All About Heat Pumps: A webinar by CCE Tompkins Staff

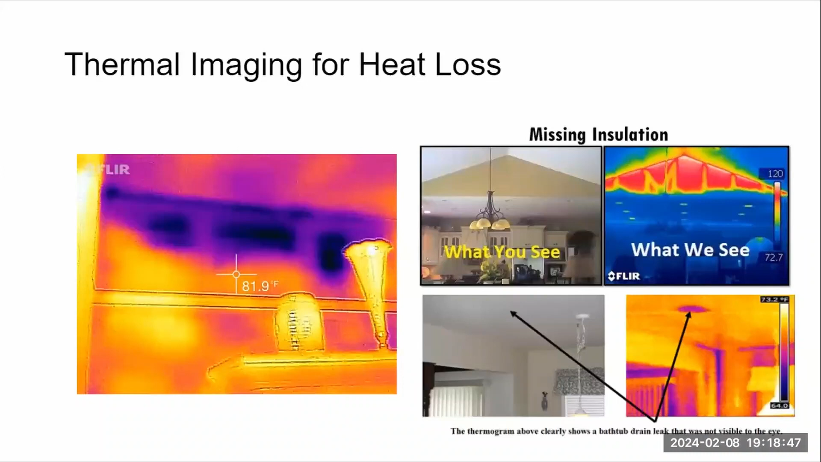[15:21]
On screen: spot 81.9°F
So they're often pockets. You may have insulated a wall, but if it's cellulose, maybe it's settled. And so there's a place at the top where there's not enough insulation. The second, so that's about insulation.